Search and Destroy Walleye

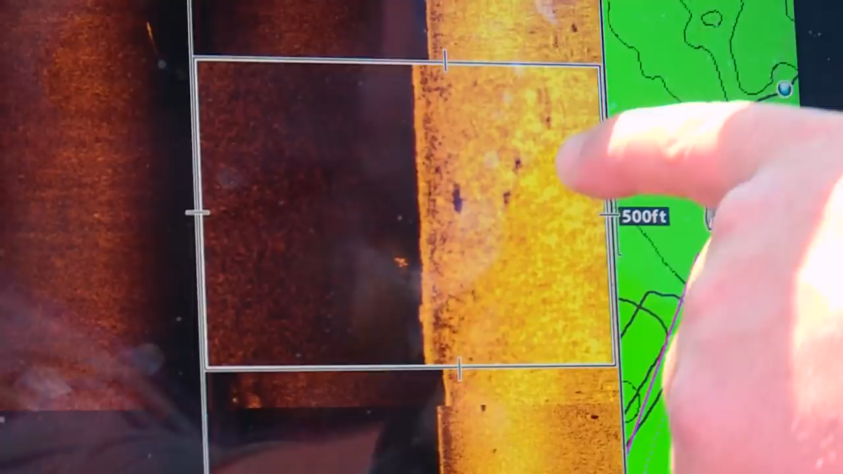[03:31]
Whether we're talking about side imaging and then eventually going over the top of them on 2D sonar or down imaging,
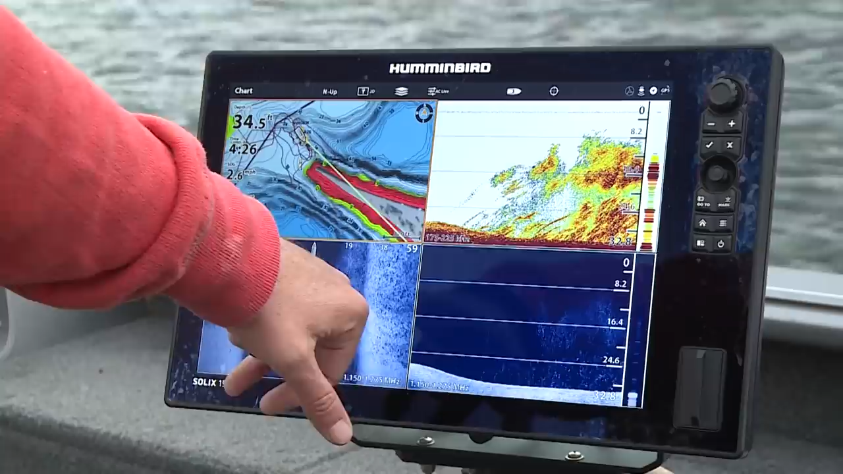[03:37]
they show up great and you can really target individual packs of fish. With big heavy lures like this Rippin Minnow, I tell you, it's a wonderful bait because it goes down so quickly.
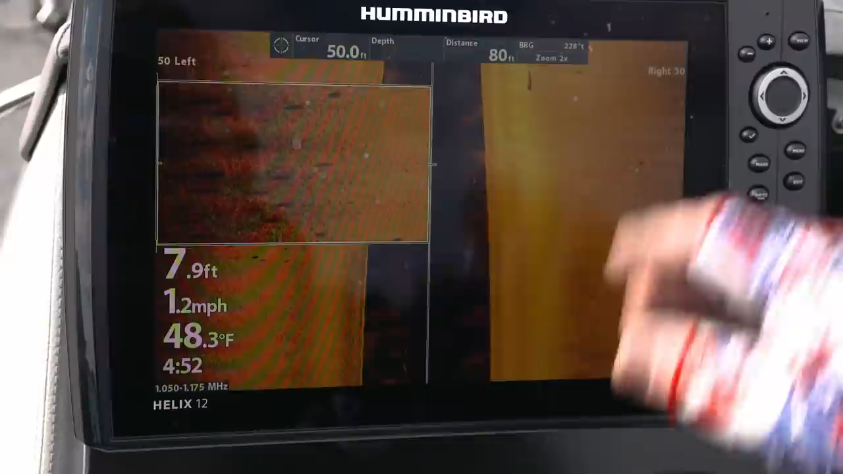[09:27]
On screen: depth 7.9 ft, water 48.3°F, speed 1.2 mph
you're putting your tasks on fish is by far the most important advice I can give to you guys. I rely heavily upon my electronics to find those fish first.
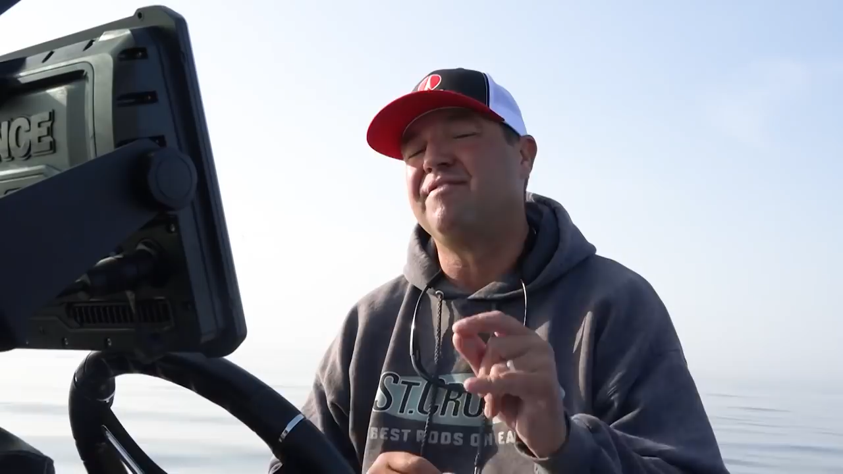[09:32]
You know, I'll spend countless hours looking for fish with my grass.
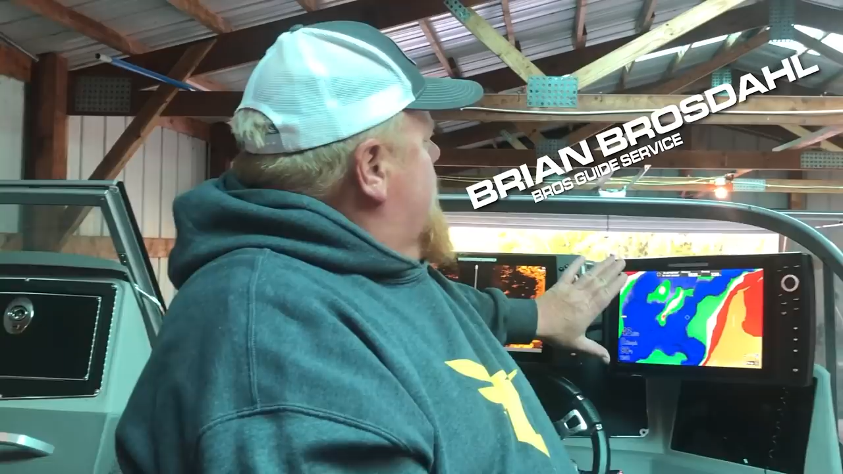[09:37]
I like to use my hummingbirds with my Minn Kota Altera.
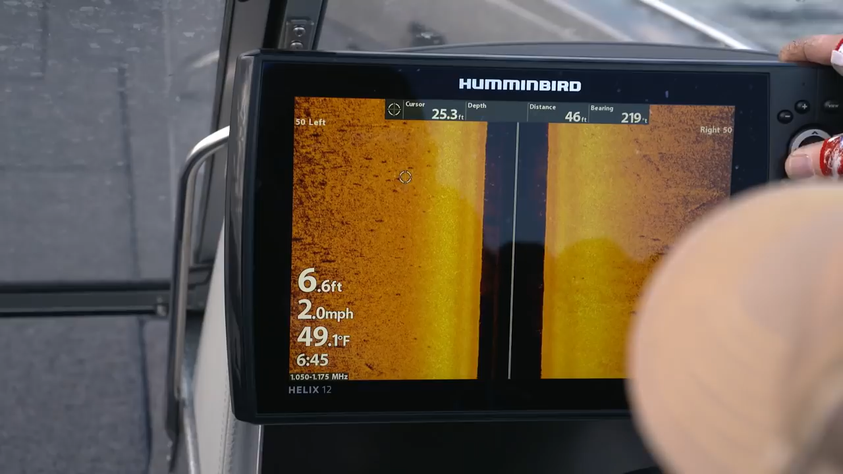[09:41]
On screen: depth 6.6 ft, water 49.1°F, speed 2.0 mph
The Altera has side imaging on the motor itself, so I could turn the motor and look every direction.
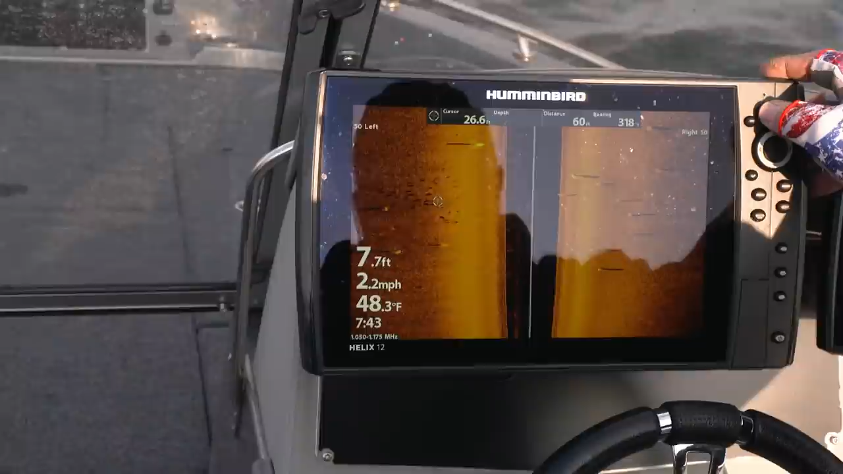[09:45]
On screen: depth 7.7 ft, water 48.3°F, speed 2.2 mph
With today's modern electronics side scan, I can really dial those fish in, even in shallow water.
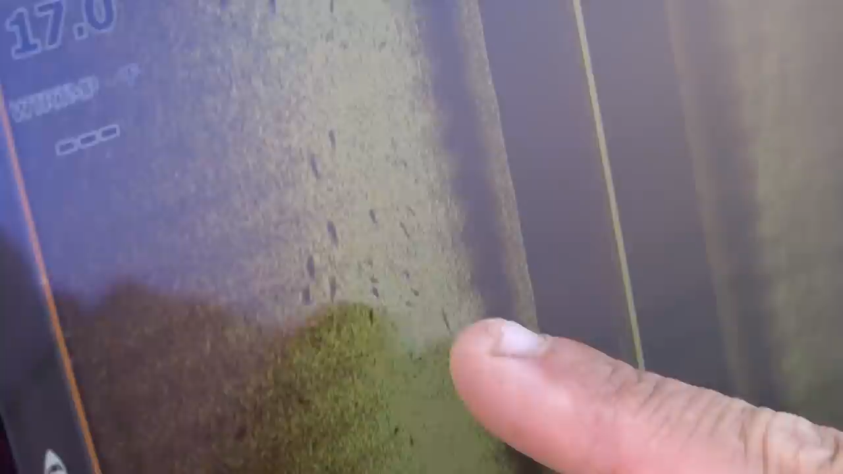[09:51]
And then I rely upon four different search and destroy tactics to get the job done. One would be jigging live bait.
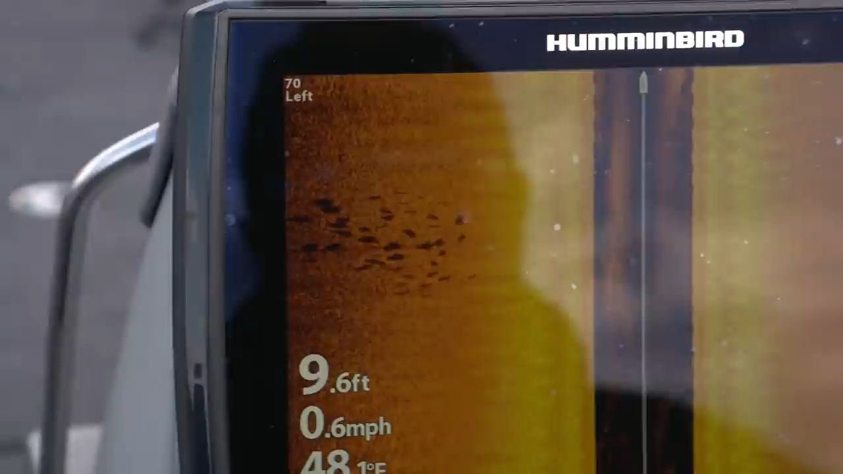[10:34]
On screen: depth 9.6 ft, speed 0.6 mph
And while I'm doing that, utilizing side scan or side imaging, I'm looking for pods of fish off to the side of the boat because I'm on these expansive flats.
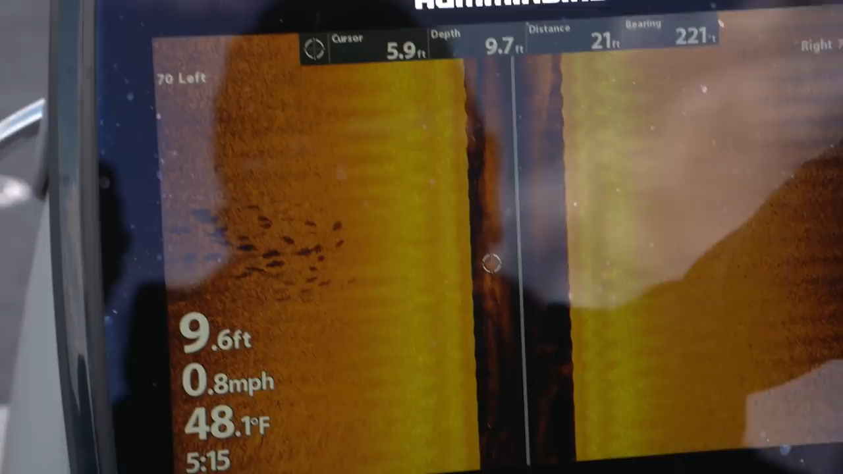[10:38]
On screen: water 48.1°F, speed 0.8 mph
Once I find those fish, oftentimes I'll talon down, I'll spot lock.